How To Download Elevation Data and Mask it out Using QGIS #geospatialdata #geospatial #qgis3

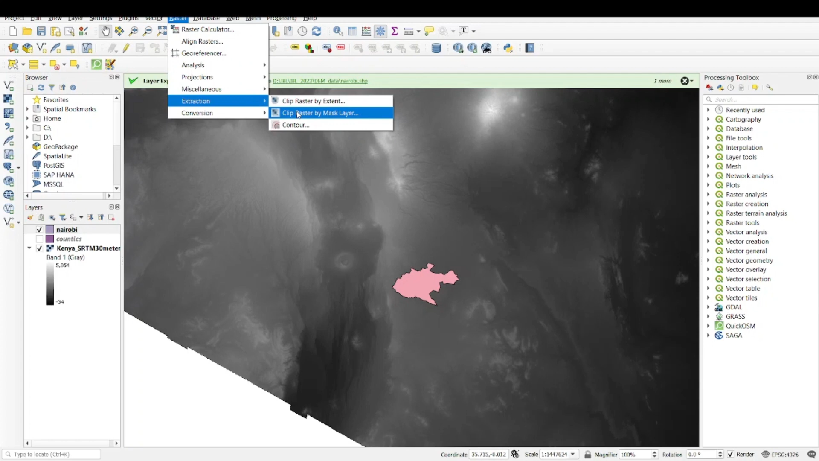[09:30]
so if i click on that i'm going to select the srtm that emit as the image so this one this layer is the input layer and then the mask layer it is here so this is the shape file then if i want to save i can scroll down and say i want to save to file but now i don't want
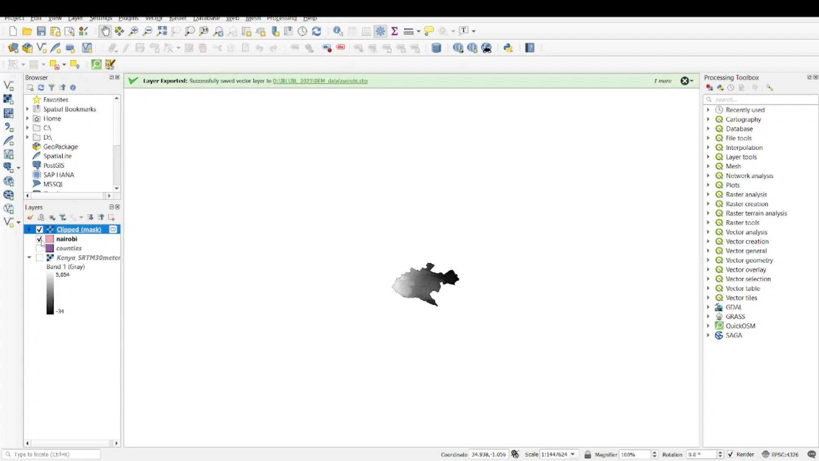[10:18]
uh my my elevation data for the specific place so this is nairobi now this is the data i want to work with and uh it's just as simple as that thank you and i will see you in the next one